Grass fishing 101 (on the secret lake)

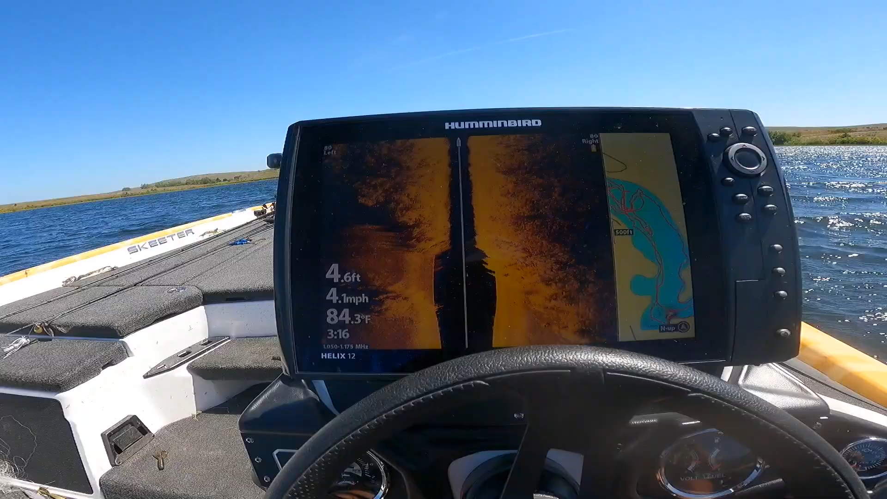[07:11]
On screen: depth 4.6 ft, water 84.3°F, speed 4.1 mph
And when we're working that chatterbait,
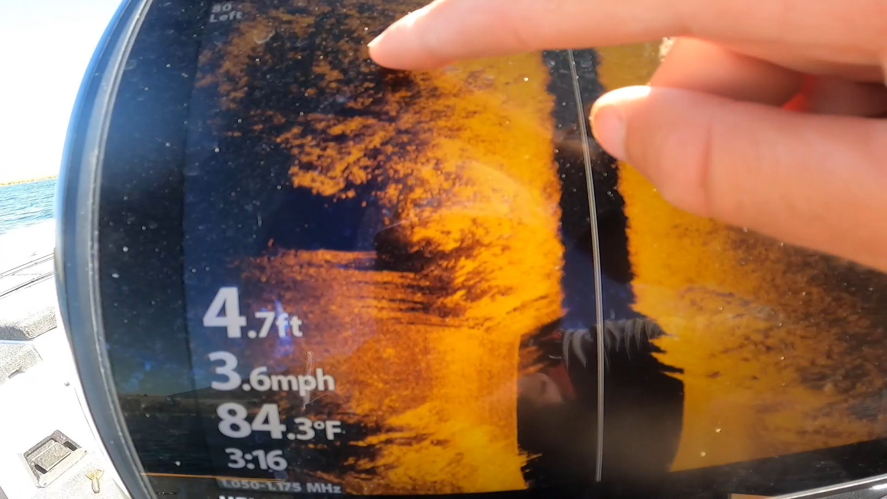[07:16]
On screen: depth 4.7 ft, water 84.3°F, speed 3.6 mph
you can see that here's the thick part of the grass, and then there's just a bare spot right here.
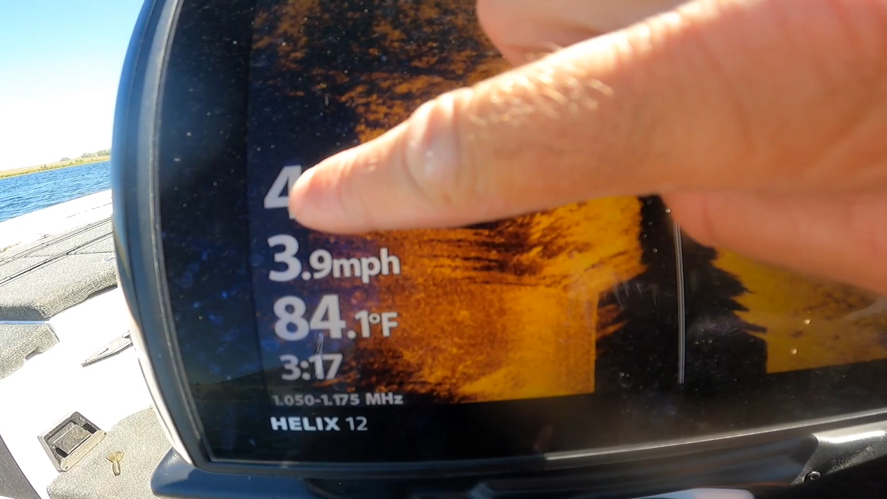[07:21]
On screen: water 84.1°F, speed 3.9 mph
So I get on that live scope and I can see the edge right there, and I just throw that chatterbait right down the edge.
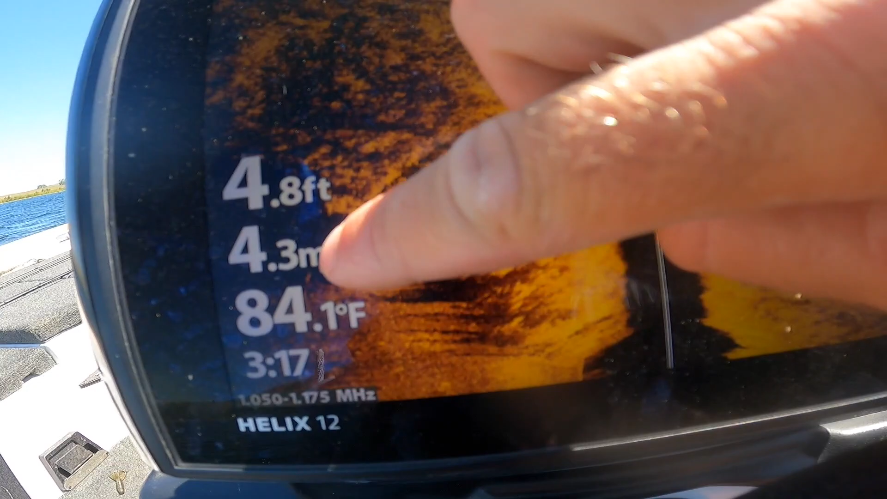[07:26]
On screen: depth 4.8 ft, water 84.1°F
That's how I caught every one of them on that chatterbait.